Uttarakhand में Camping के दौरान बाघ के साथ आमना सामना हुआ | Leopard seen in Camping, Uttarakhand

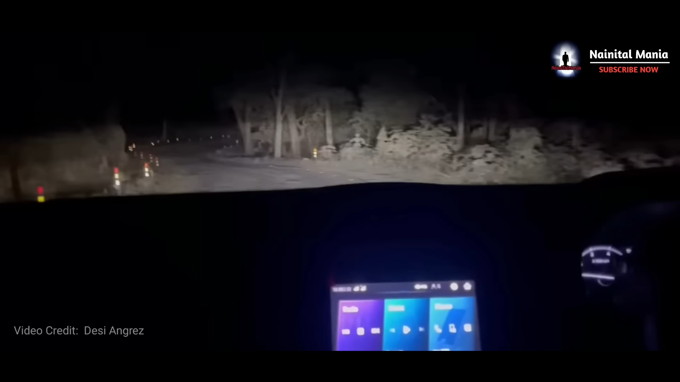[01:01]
रात के समय कॉर्बेट नेशनल पार्क से गुजर रहे थे। इन दोस्तों ने रात के समय कभी कोई बाघ नहीं देखा था और इसी को देखने की चाह में ये लोग काफ़ी अंदर तक चले जाते हैं। शुरुआत में इनका सफ़र काफ़ी सामान्य रहता है, लेकिन तभी इनमें से एक दोस्त को रोड के किनारे घात लगाए हुए 1.5 फीट का बाघ दिख जाता है।
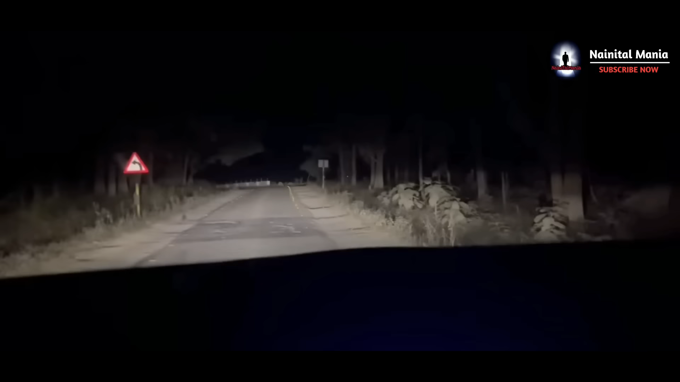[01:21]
ये बाघ इतनी सटीकता के साथ रोड के किनारे घात लगाए बैठा था कि किसी को भी ये दिखाई नहीं देता।